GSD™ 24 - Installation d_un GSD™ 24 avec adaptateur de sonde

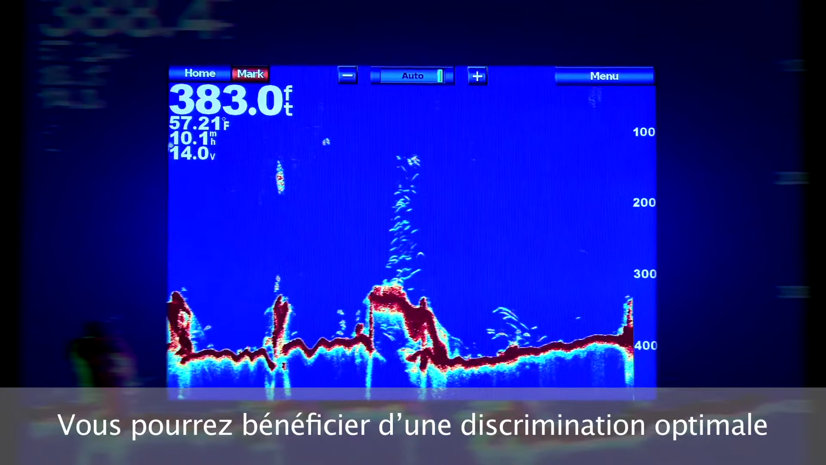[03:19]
On screen: depth 383.0 ft
Vous pourrez bénéficier d'une discrimination optimale et d'un suivi du fond à grande profondeur.